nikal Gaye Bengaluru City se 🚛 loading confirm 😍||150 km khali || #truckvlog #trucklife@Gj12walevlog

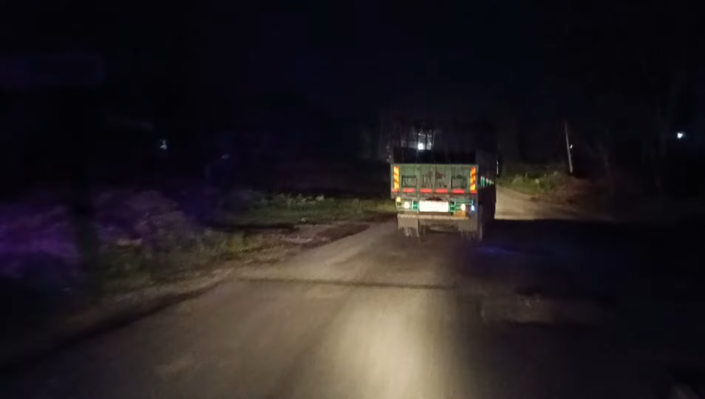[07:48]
दो बंदे हैं पूछ सकते हैं गाड़ी से उतर के मैं तो अकेला हूँ हूँ
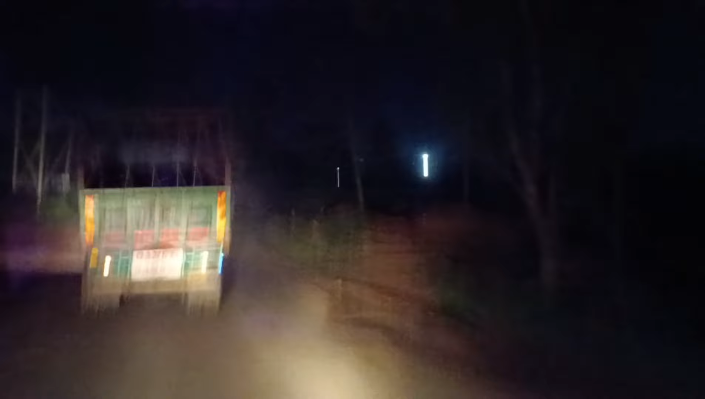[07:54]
कि यह रोड ना काफी ज्यादा खराब है अचानक से बड़े
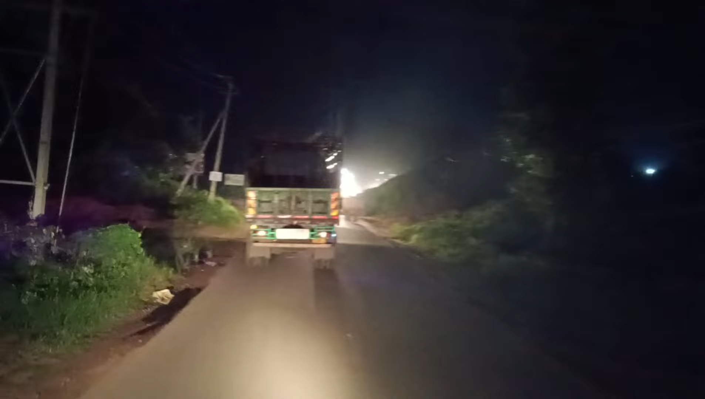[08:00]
बड़े गड़े आ जाते हैं बीच में तो इतनी रोड खराब आलत में मिली थी ना अपने को भई ऐसा लग रहा था यह रोड है भी अब बंदे आगे कुछ समझ में नहीं आ रहा था लेकिन फिर आगे
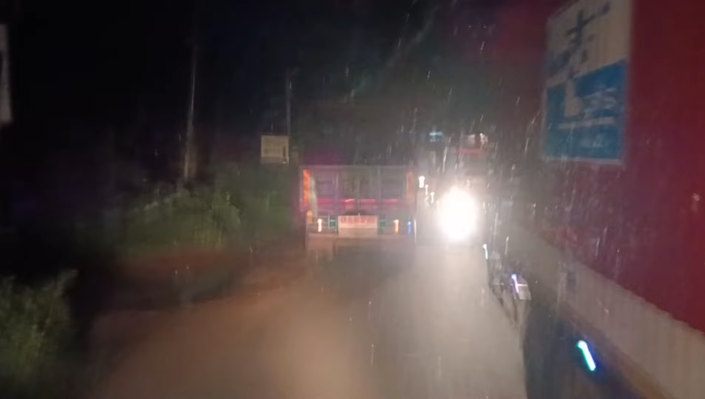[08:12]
आए तो थोड़ा दामर दिखा हमें तो सचा कोई नहीं अब दामर आ चुका है तो रोड चालू होगी वरना भाई पूरी मिट्टी मिट्टी थी और भाई यह बड़े बड़े गड़े अगर भाई बरी हुई गाड़ी रहती ना तो मैं यहां से वापत गुमा लेता किसी और रू�
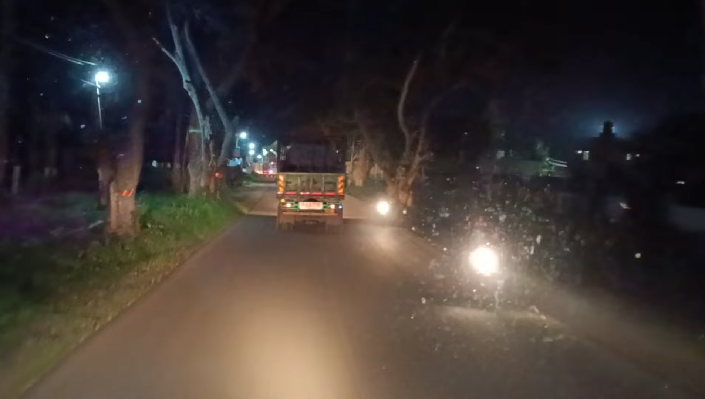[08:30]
अपना काफी ज्यादा खराब है कि अब कर